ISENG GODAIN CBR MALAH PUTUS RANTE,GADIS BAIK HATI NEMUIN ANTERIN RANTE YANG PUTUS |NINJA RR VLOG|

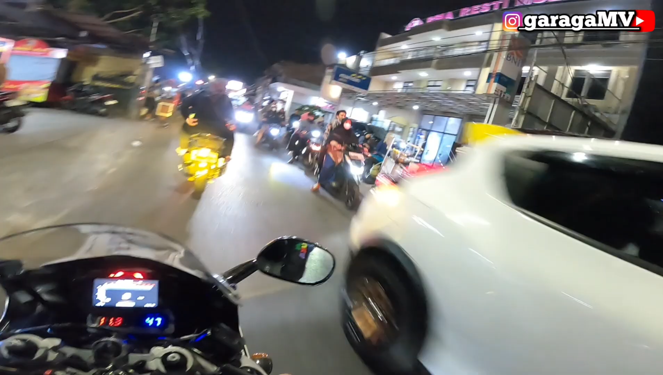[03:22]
Kita ngelewatin rumah sakit Resti Mulia nih, friend. Rumah sakit ibu dan anak.